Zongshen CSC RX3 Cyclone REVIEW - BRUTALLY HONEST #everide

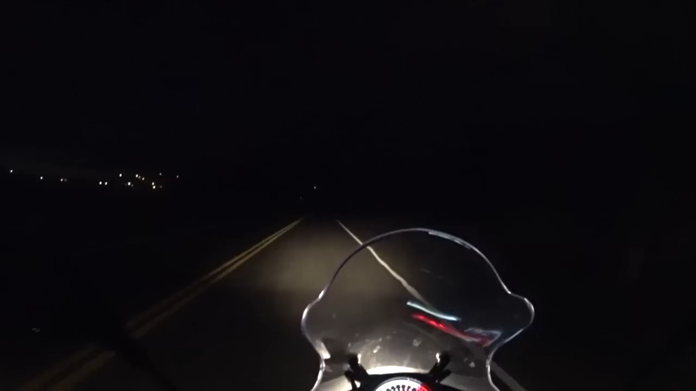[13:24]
The headlight does a fair job casting down the road.